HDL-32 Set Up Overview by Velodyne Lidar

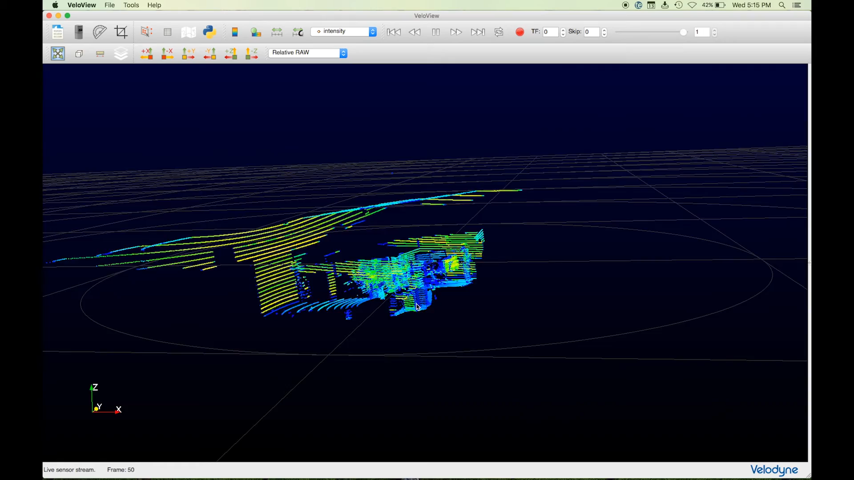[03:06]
Click and drag the mouse for a different view.
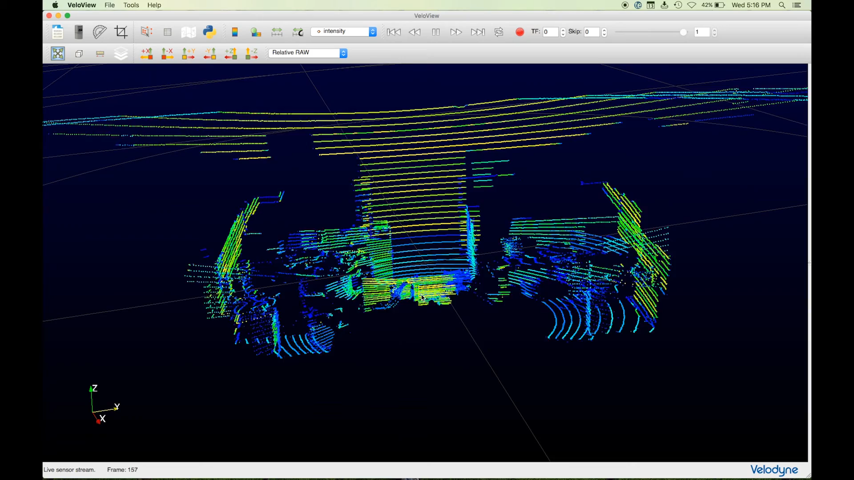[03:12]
As I move around the room, you can see me through the live feed. You can see the great detail you get from the sensor.